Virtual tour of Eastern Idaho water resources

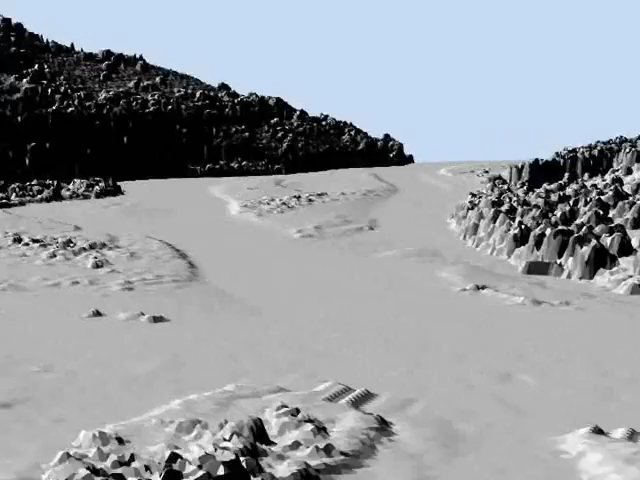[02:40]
The bumps in the bars are gravel or short vegetation, while the tall spikes along the river banks are shrubs and other vegetation.
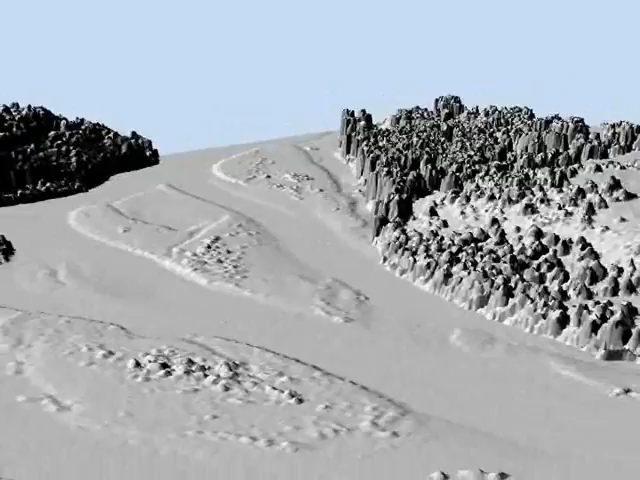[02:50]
One can also see how steep the west side of the river is compared to the east side.
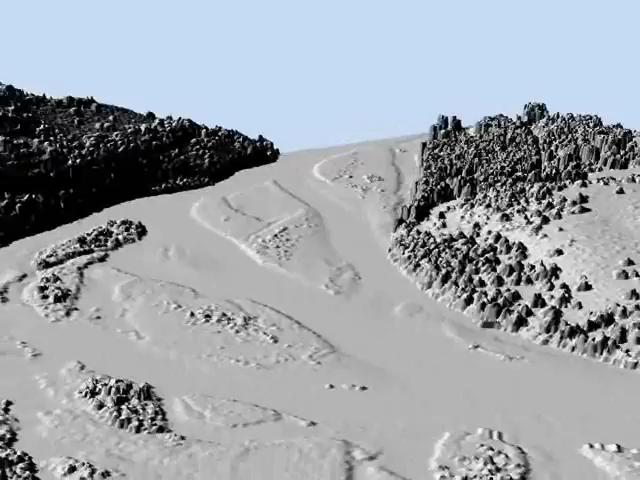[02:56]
The steepness of the left side is dominated by bedrock.
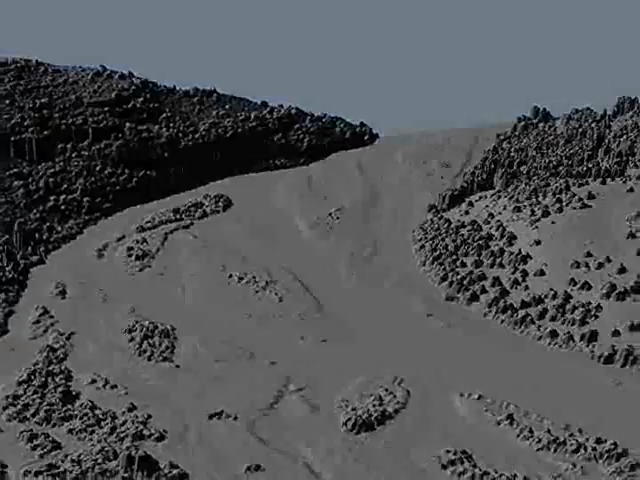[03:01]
When aerial imagery is laid on top of the LIDAR data, one can see the distribution of sand and gravel versus the vegetation on the bars.
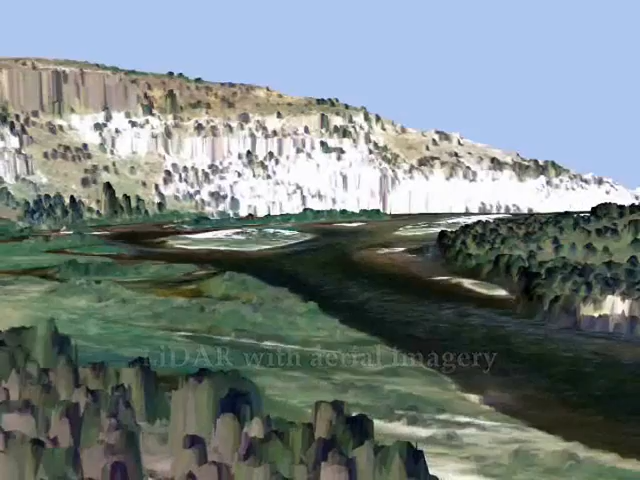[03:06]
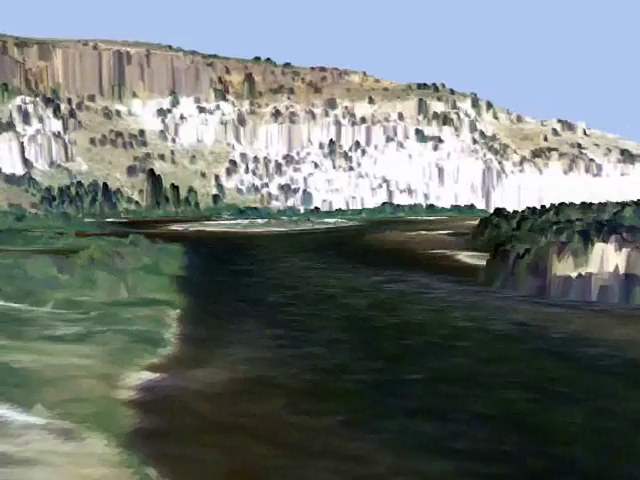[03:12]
From the LIDAR data, we can learn about the potential for erosion of the riverbanks over time, or how the elevation gradient of the river is changing, or how vegetation shades the river for aquatic habitat and stream temperature.